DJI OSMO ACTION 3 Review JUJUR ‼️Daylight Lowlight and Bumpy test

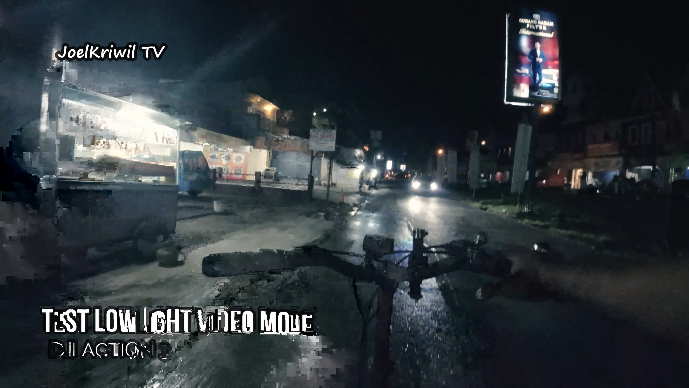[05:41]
Oke sobat Jol Kreator TV, sekarang ini kita coba low light,
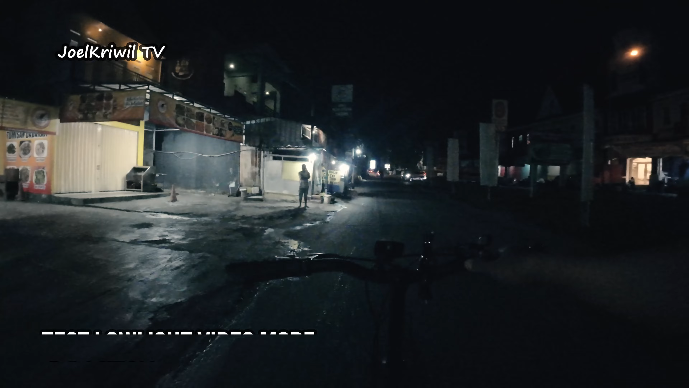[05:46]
kita take di mode video biasa di 4K 60 fps.